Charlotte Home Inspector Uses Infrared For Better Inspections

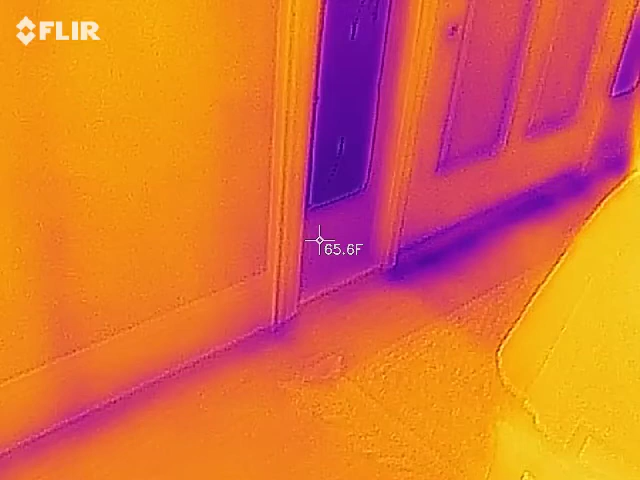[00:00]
On screen: spot 65.6°F
Hi this is Preston Sandlin with Home Inspection Carolina. I am using a FLIR infrared to show you you know what we're looking at is a perimeter wall here and we can see
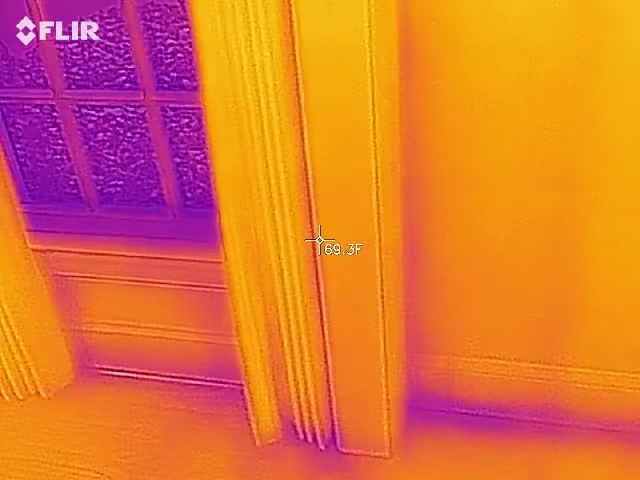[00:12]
On screen: spot 69.3°F
see where there's
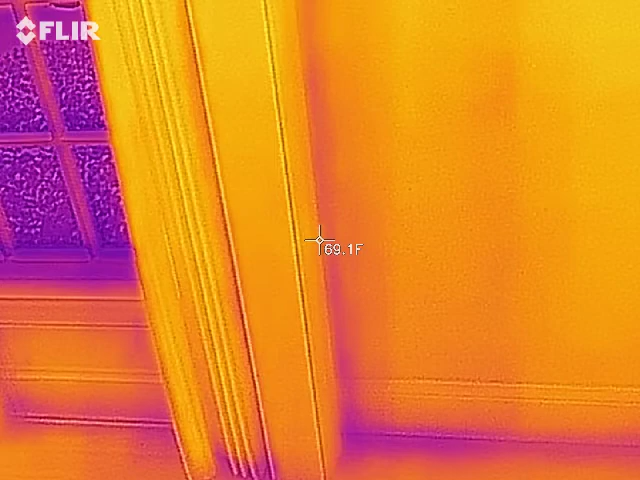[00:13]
On screen: spot 69.1°F
energy loss you know near the floor you can look and you can kind of see it takes a second for to catch up see where the the in
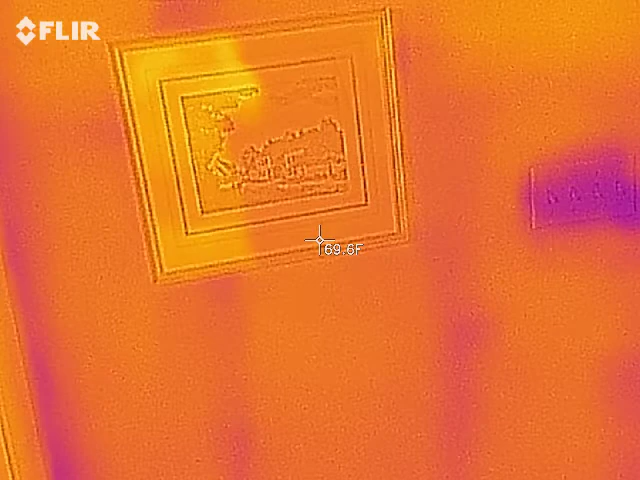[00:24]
the wall the studs are you can see
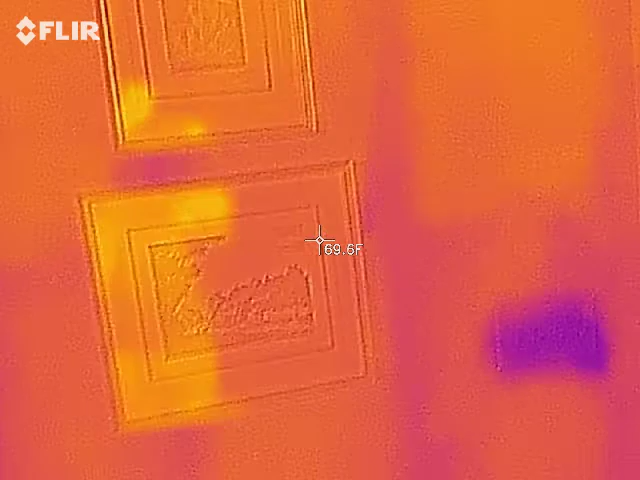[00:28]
and what you're seeing it's not the actual
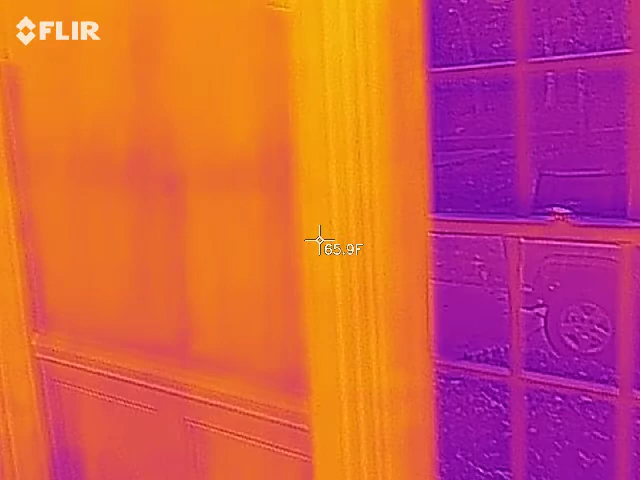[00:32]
On screen: spot 65.9°F
stud
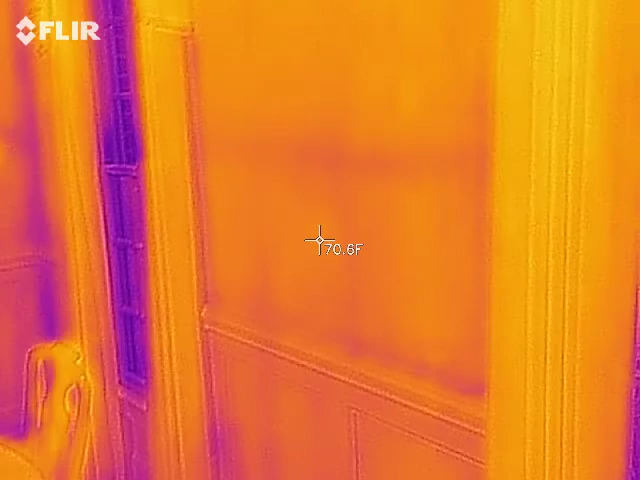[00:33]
On screen: spot 70.6°F
itself but there's a temperature change where those studs are so those
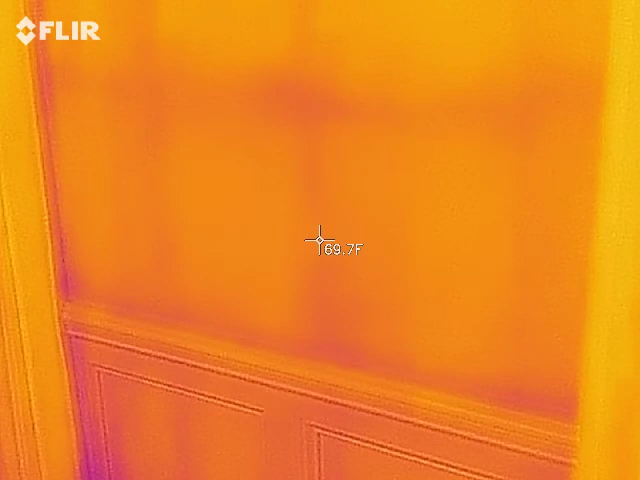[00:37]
On screen: spot 69.7°F
are the studs and those are the cross bracing there and what we're looking for is an anomaly there's
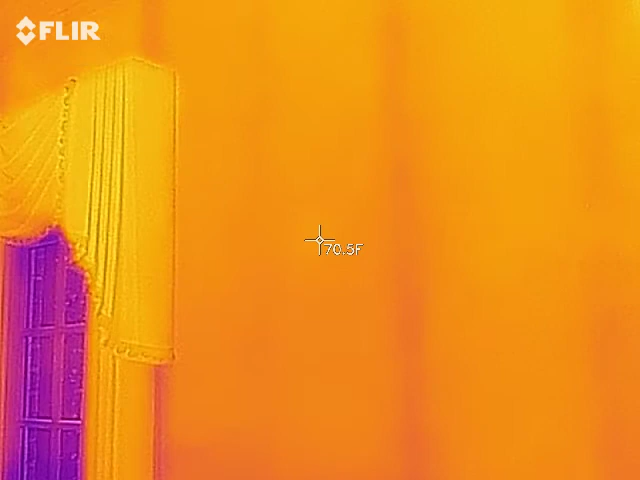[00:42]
On screen: spot 70.5°F
a really cool spot it's unusually cool the corners are always going
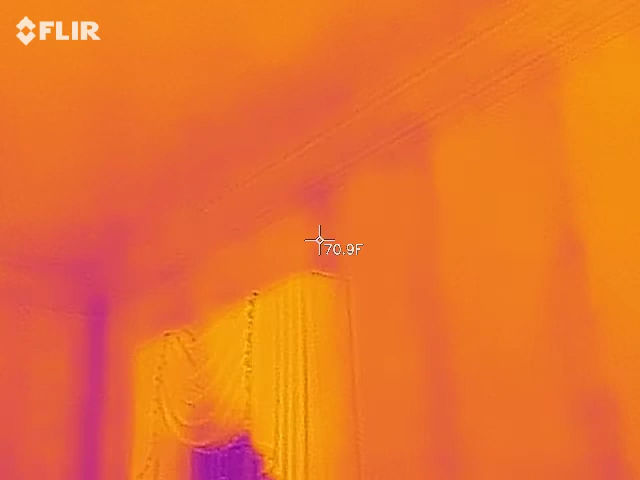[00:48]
On screen: spot 70.9°F
to be cool the windows obviously are cooler that's showing up more in the darker purple
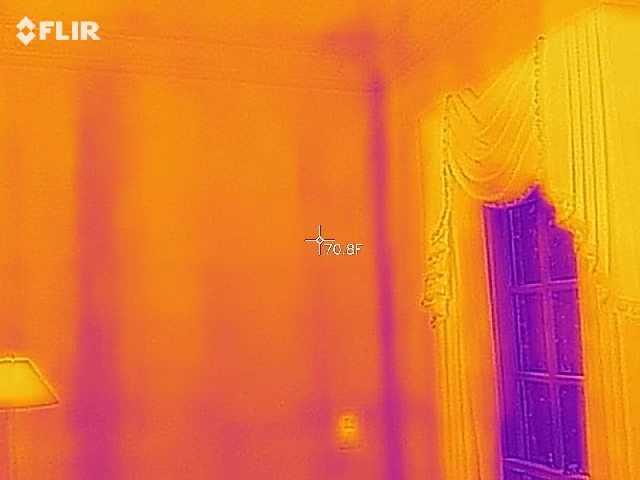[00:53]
On screen: spot 70.8°F
but you can see there's a dark spot
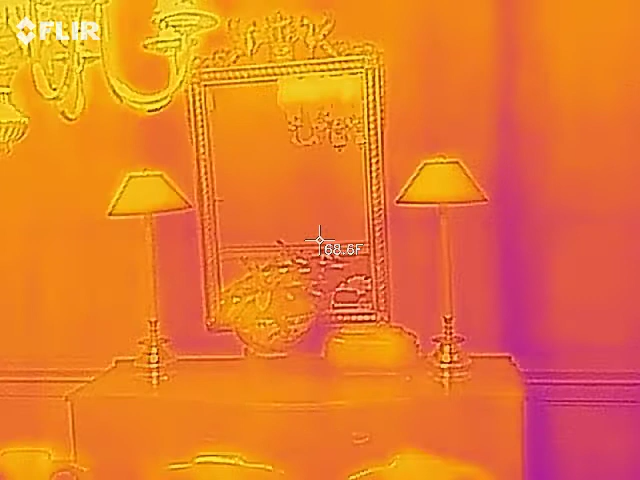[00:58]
right there and I don't know that may be like a triple beam or something right there where there's no insulation but
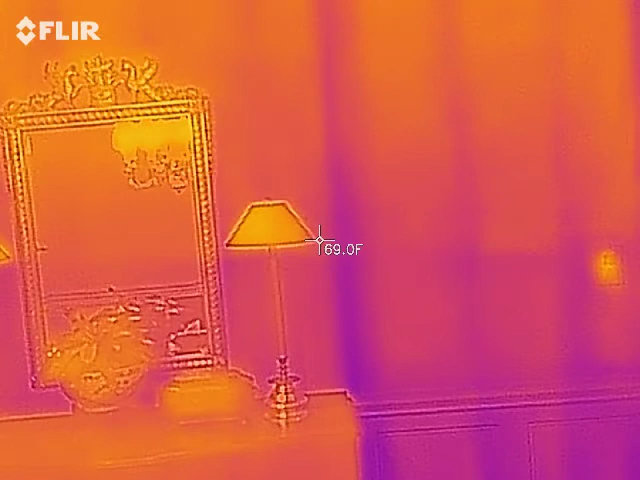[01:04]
On screen: spot 69.0°F
there's definitely you can see that that's a cooler spot well anyway the great thing about these infrared they allow you to see things that you can't
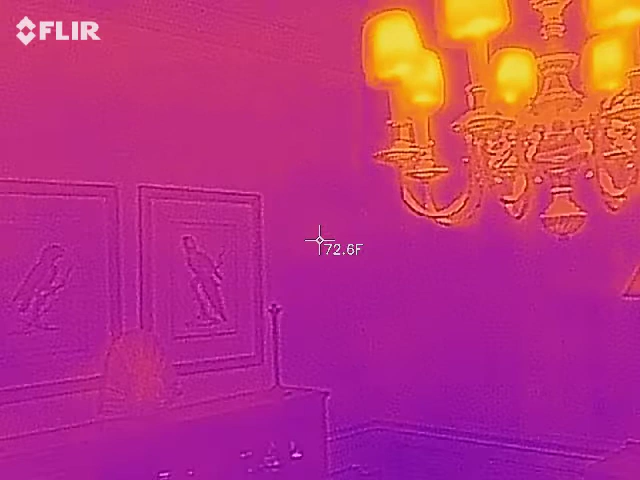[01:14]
On screen: spot 72.6°F
normally see with a naked eye you can obviously see let me get back to that see
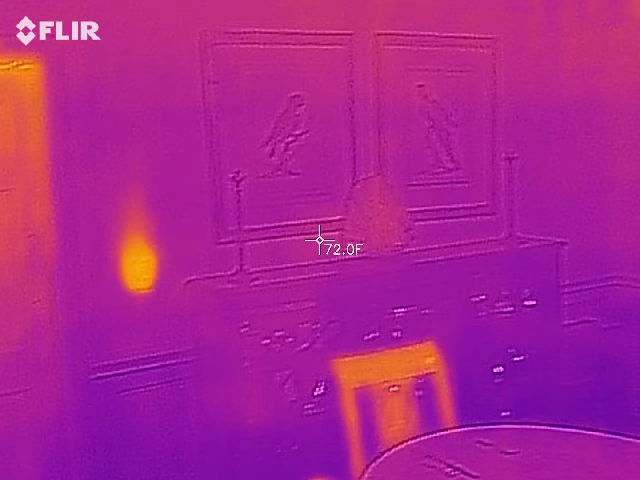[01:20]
On screen: spot 72.0°F
where the the heat is around the light switch there let's go over here
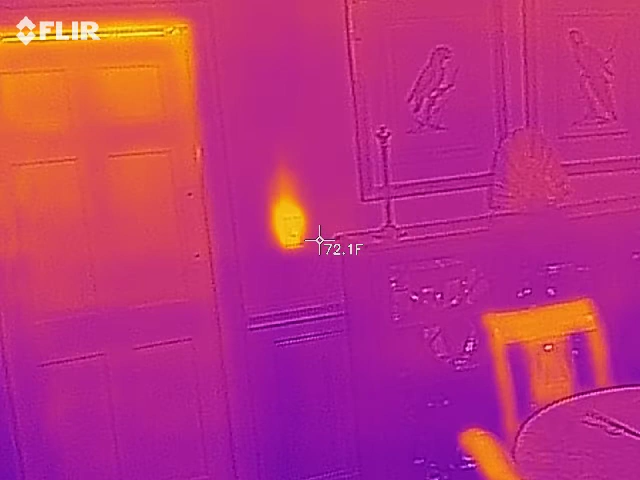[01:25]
On screen: spot 72.1°F
to this light switch and see if there's any heat a little bit a little bit and some
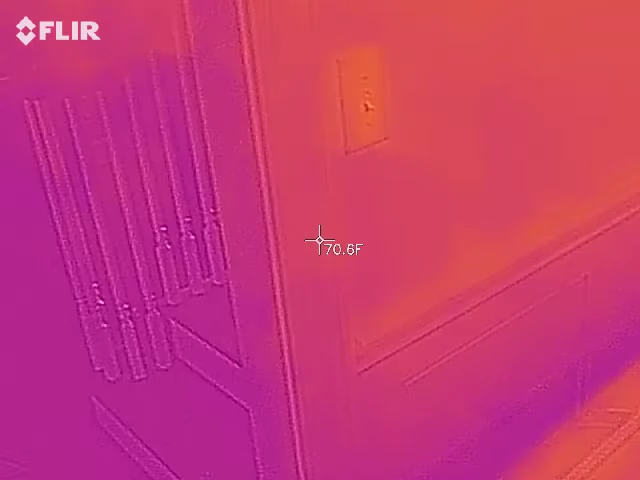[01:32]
On screen: spot 70.6°F
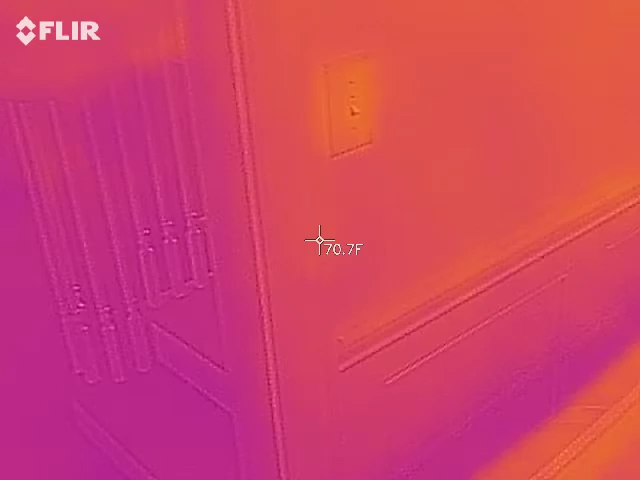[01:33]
On screen: spot 70.7°F
people were sitting at the chairs not long ago so you can see see
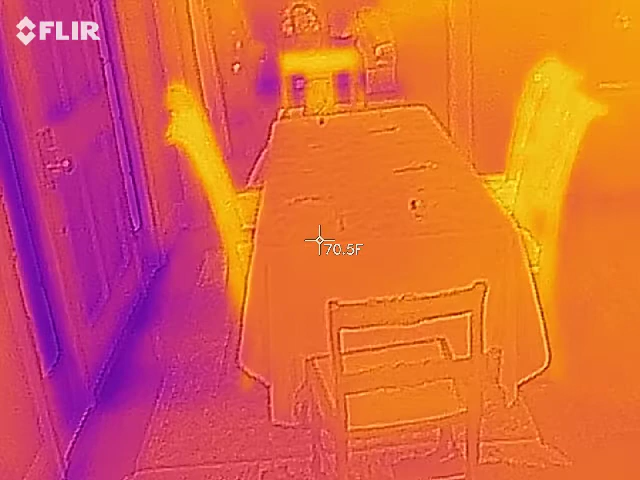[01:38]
On screen: spot 70.5°F
how warm those chairs are because people are actually sitting in them but anyway what this does is it measures
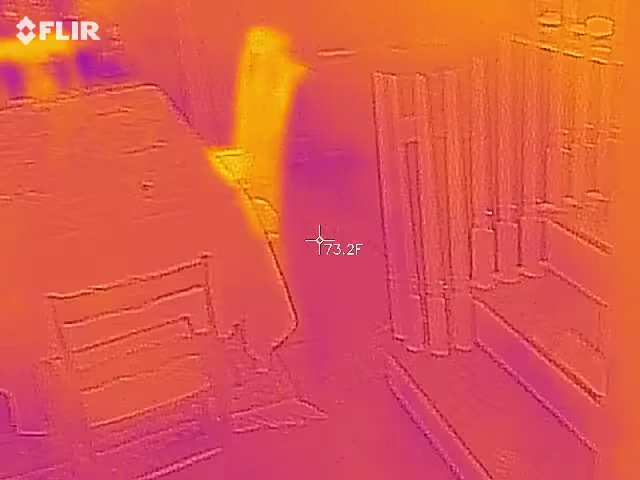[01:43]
On screen: spot 73.2°F
heat
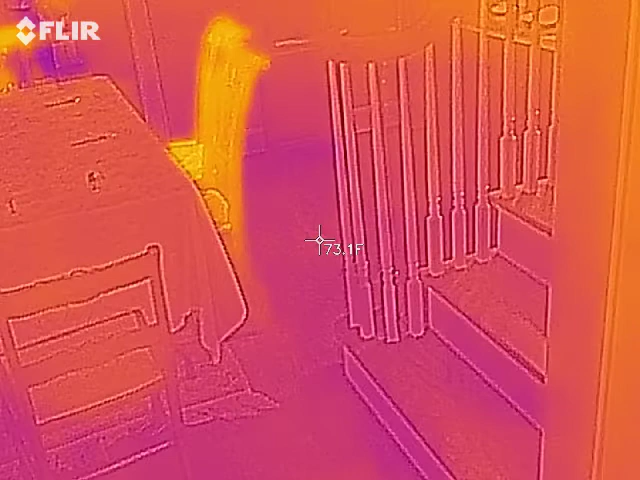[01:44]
On screen: spot 73.1°F
in a visual and you're looking for an
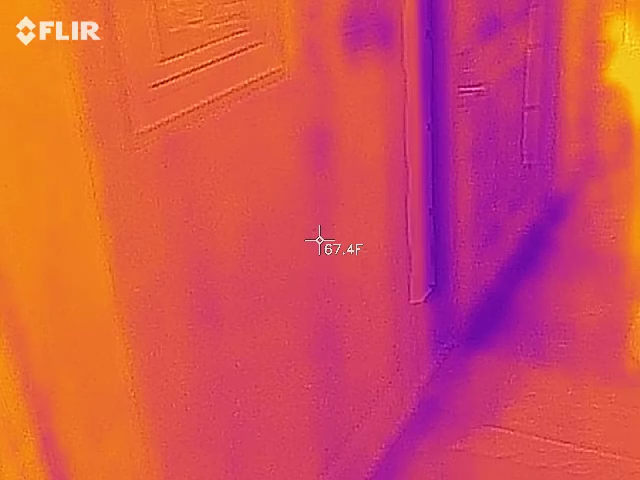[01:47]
On screen: spot 67.4°F
abnormally cold or warm spot to see what's going on maybe missing insulation